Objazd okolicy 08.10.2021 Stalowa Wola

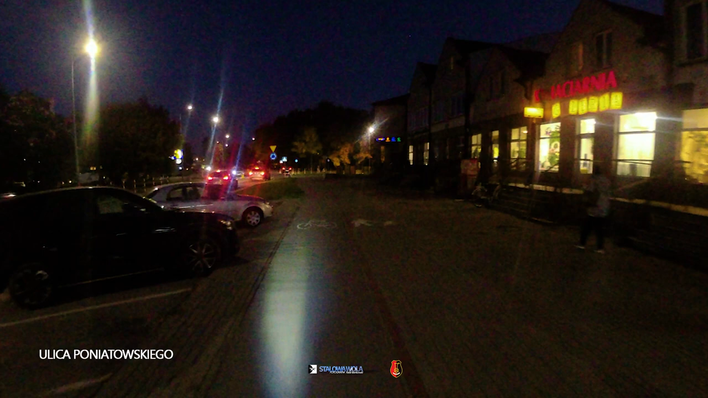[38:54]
Jesteśmy na ulicy Poniatowskiego przy Lidlu, z chyba jedynym parkingiem przysklepowym z opłatą. I dalej. Dalej Poniatowskiego. Co tu gadać? Co tu gadać? Trzeba uważać.
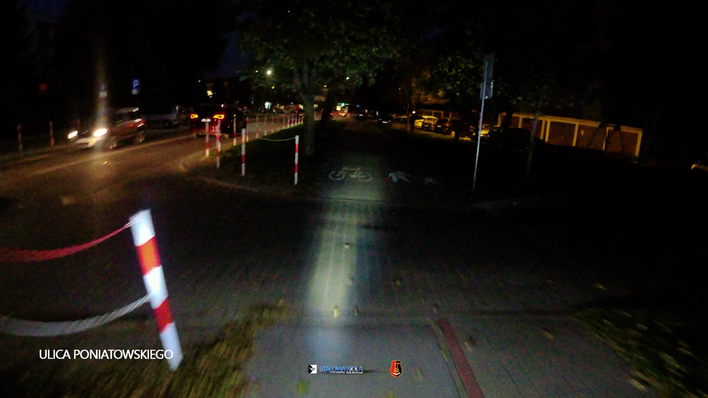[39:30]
No i na Świński Ryj wjechaliśmy. Świński Ryj kiedyś tłumaczyłem i tłumaczę dalej, że to jest to,
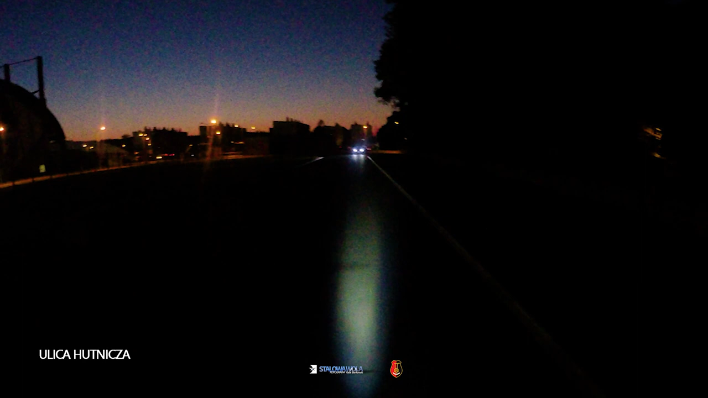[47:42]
A, zjedziemy, zobaczymy, co tutaj się dzieje. Samochody jakieś są? Może jest trening? A, nie zaszkodzi. Może mnie nie wygonią.